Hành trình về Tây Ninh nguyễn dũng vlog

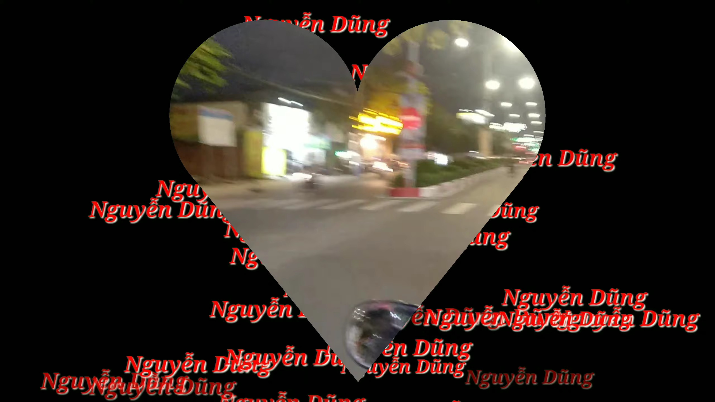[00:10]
Vâng chào quý vị các bạn là đây là hành trình mình về quê thì từ Thủ Đức mình sẽ trở về Tây Ninh Nhưng mà bây giờ mình đang đi trên đoạn đường đó là đường
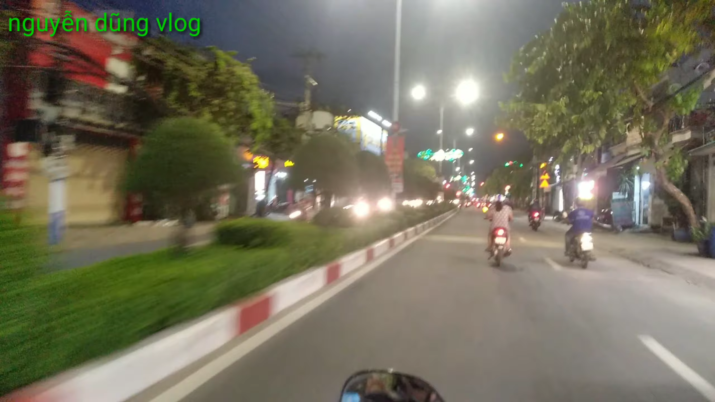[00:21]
bên lái thiêu thì mình quay cái video này lại để cho các bạn cùng thưởng thức bởi vì sao bên lái thiêu thì đèn đây rất thi là đẹp này thì bên đường bên phía trên trái trái thì có bắt quá xanh điện máy xanh các kiểu cho nên mình sẽ quay lại cái video này để cho các bạn cùng xem trên đường thì xe chạy cũng không đông lắm mà chúng ta xe chúng ta cứ bong bong trên đường thôi rồi mình ngồi phía sau mình quay lại cái video này để giữ lại làm kỷ niệm và chia sẻ cho các bạn cùng
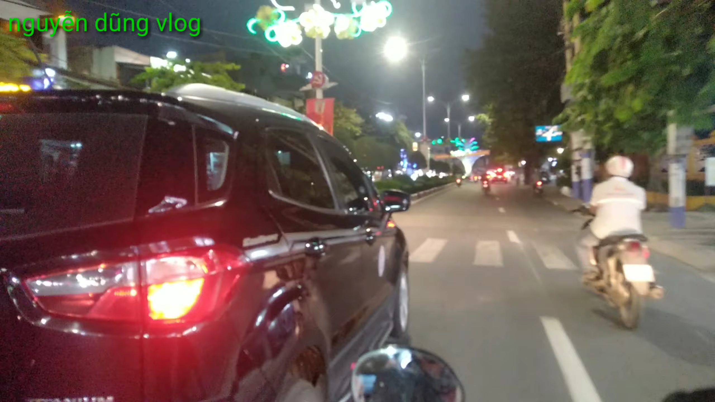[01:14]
và xe mình cứ như thế tiếp tục đi thì chúng ta cũng đi cũng gần đến vòng xoay
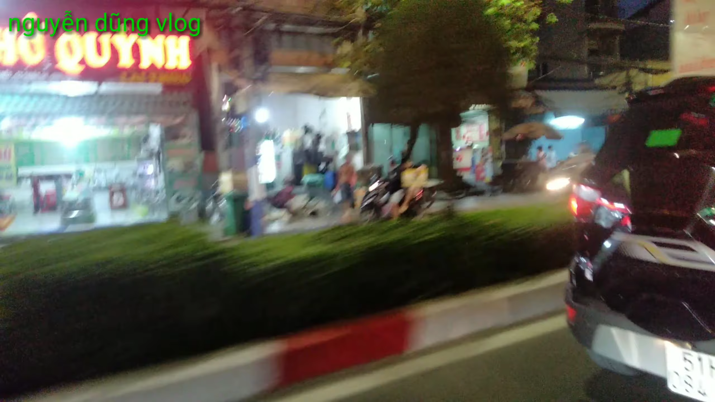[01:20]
bên lái thiêu rồi thì bên tay trái thì có quán phở quỳnh đó các bạn hãy nhìn ở phía trước và chúng ta chuẩn bị đến vòng xoay của lái thiêu
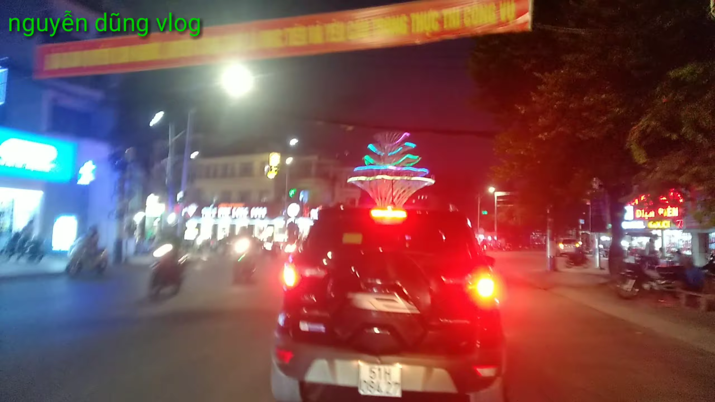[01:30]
các bạn thấy chưa vòng xoay đó có cái hình của cái tháp nước rất chi là đẹp thì bây giờ bây giờ chúng ta sẽ bocua và chúng ta sẽ đi về hướng cầu Phú Long nhưng mà trên đường này đi thì đây có rất là nhiều xe và đồng thời hai bên đường buôn bán rất chi là tắp nập và mình cứ tiếp tục mình đi như vậy các bạn thấy không mình quay video nào mà quay rất là gần luôn các bạn cùng xem bên
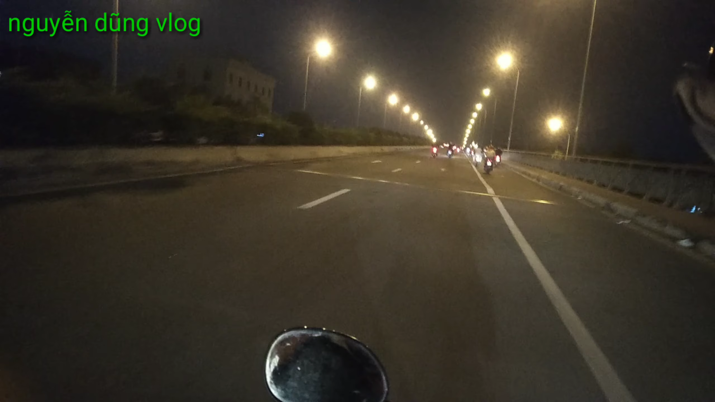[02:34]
đó thì bây giờ mình đã lên gần tới giữa cầu rồi thì phía trước mình cũng có một số cái xe chạy rất là nhanh mà bây giờ thì mình đi vào buổi chiều thì đèn này đã sáng lên rồi thì video của mình nó thì thật sự nó cũng không rõ lắm bởi vì vì bằng đêm mà chúng ta quay nó có thể biết không cảnh nó mờ bây giờ mình đã xuống đầu Phú Long và tiếp tục sẽ quay vô bên này mắc kính điện biên phủ cho các bạn xem
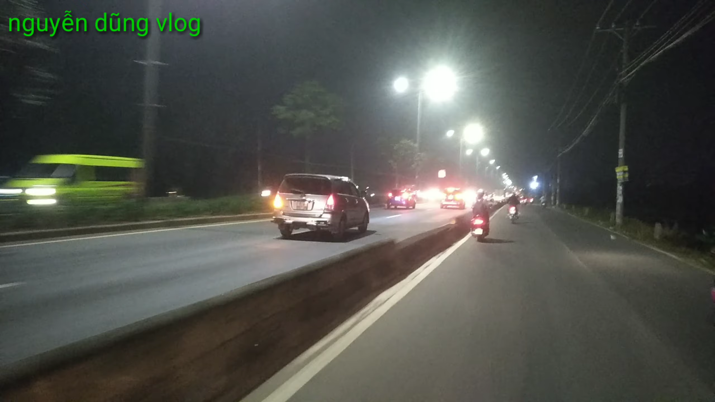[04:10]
chạy xe thì có người một người bạn mình sẽ quay lại video cho mình và mình cứ tiếp tục như thế mà mình cứ chạy thôi xe rất là nhiều và bữa đêm đèn rất là sáng luôn đó cho nên video này nó cũng hơi rõ thì mình cứ tiếp tục mình đi như vậy nhưng mà mình hãy đi chậm chậm thôi mình sẽ làm chủ tốc độ bây giờ địa phận này á là
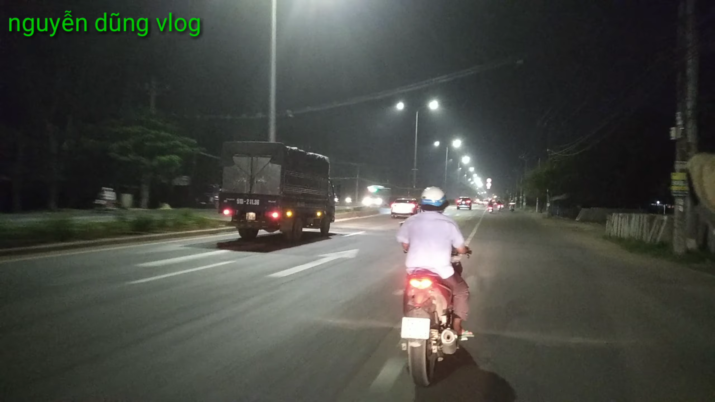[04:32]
địa phận đường ở ngoài quốc lộ rồi gọi là quốc lộ 22 nha các bạn và bây giờ mình lại dòng
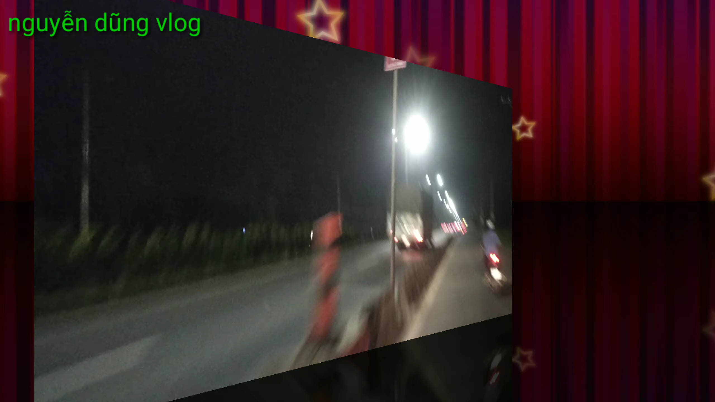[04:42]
vô phía trong mình sẽ đi ngay chỗ đây mình sẽ thấy một cái vòng xoay rất chi là tuyệt vời luôn đây là gọi là cái đoạn đường này lên ngay chỗ bên Hóc Môn thì mình cũng sẽ chụp lại cái cảnh studio
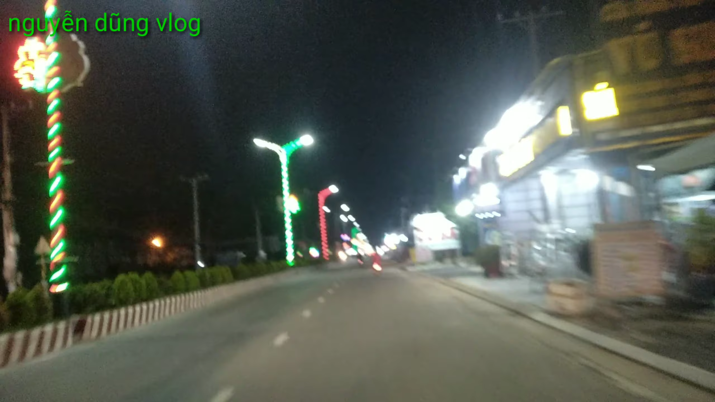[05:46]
tục mình đi và bây giờ mình đã đến thị trấn của Gòi Dầu và đã đến nhà của mình rồi
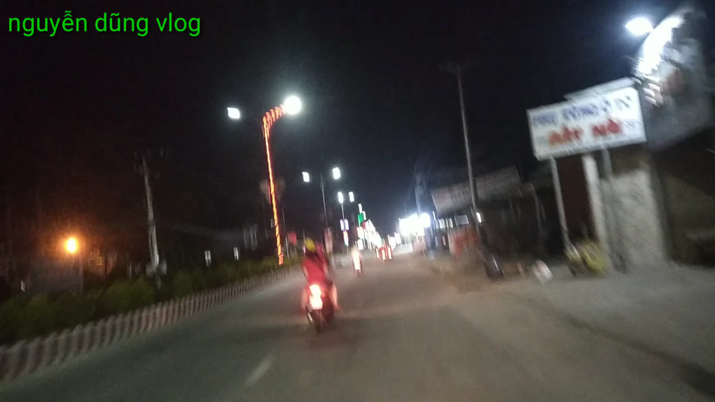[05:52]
và mình sẽ đăng ký để dừng video lại ở đây nếu các bạn